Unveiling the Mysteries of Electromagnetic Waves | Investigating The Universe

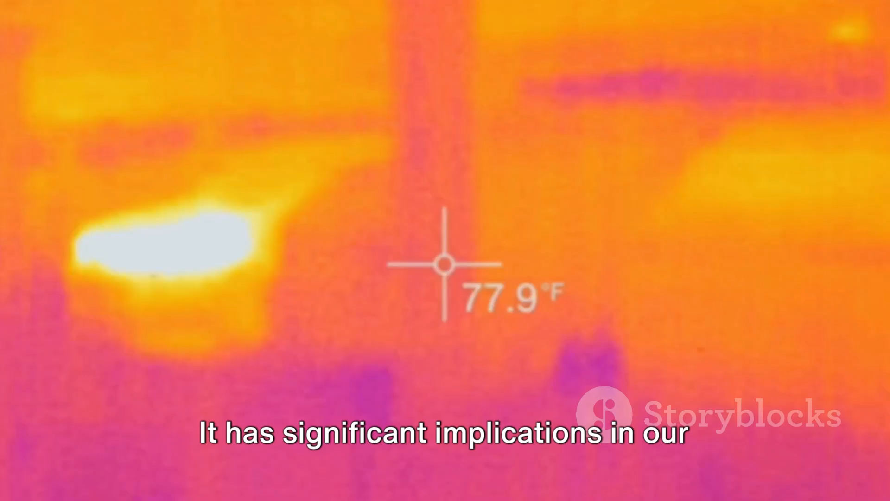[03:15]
On screen: spot 77.9°F
It has significant implications in our daily lives and wide-ranging scientific applications.
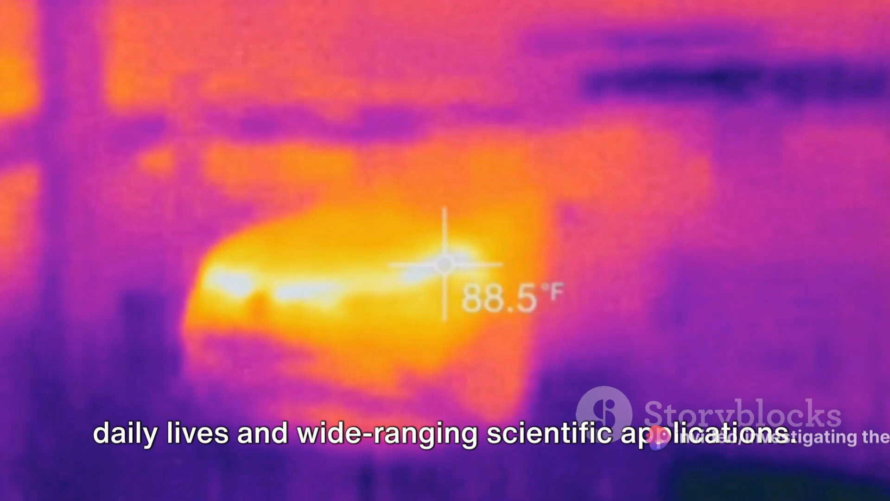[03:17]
On screen: spot 88.5°F
For instance, thermal imaging technology relies on detecting the infrared radiation emitted by objects.